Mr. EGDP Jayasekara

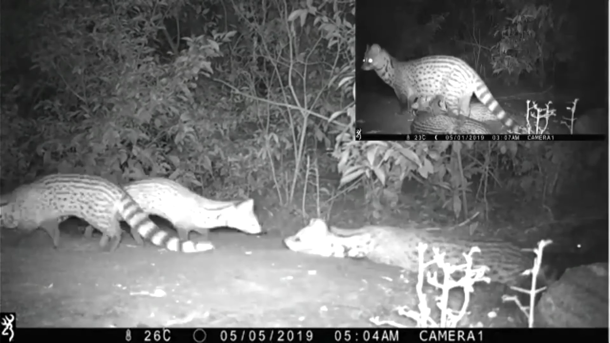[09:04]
And here you can see the mother was feeding her young. And this is an observation of the golden palm sievert. You can observe it is coming down from a large tree. So these larger trees were very important for their presence.
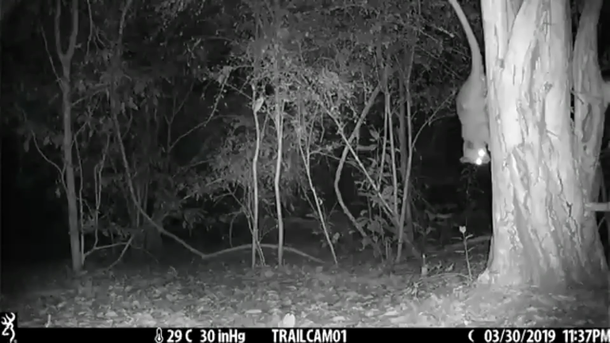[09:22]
And I am moving on to Horn Plains. Here the two mongooses were present.
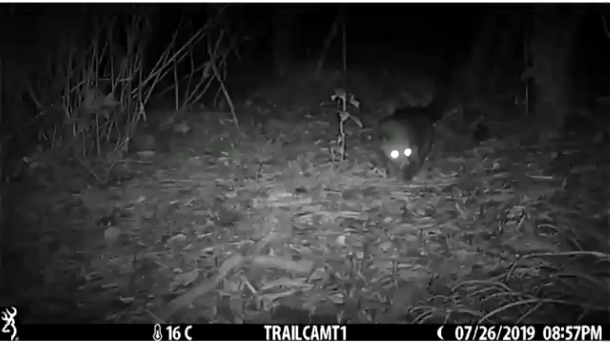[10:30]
And this is an observation of the golden palm sievert. We recorded at Horn Place. And moving on to Singharaj.